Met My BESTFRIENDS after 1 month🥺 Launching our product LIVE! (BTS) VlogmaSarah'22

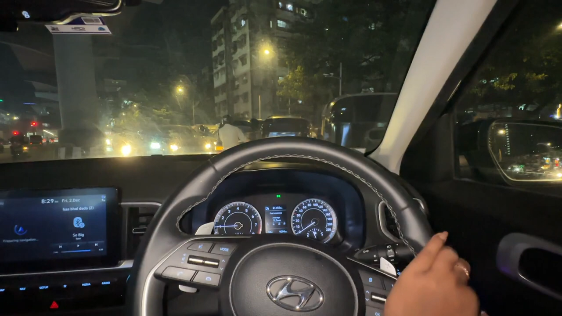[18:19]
मुझे ऑर्डर्स मिले मम्मी को पिकअप करने के लिए ऑन द वे, यही नाके पे रुके हैं मम्मी, वहाँ पर दिख गए कहाँ है, एक साथ बाद।
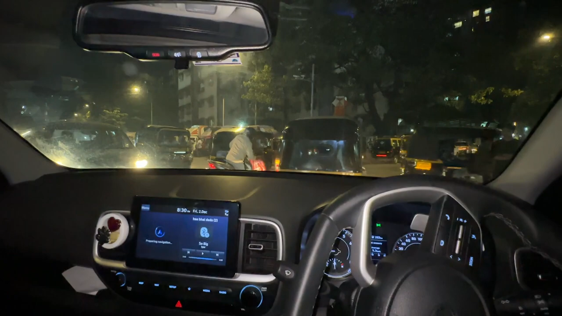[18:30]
ओके, ए ठोका ठोका, इतनी पतली गली है सबको जाने का सेम टाइम पे, जाओ भाई जाओ। मम्मी की रिक्शा है, पेट्रोल खत्म हो गया, अभी इधर तो फच बैठा है,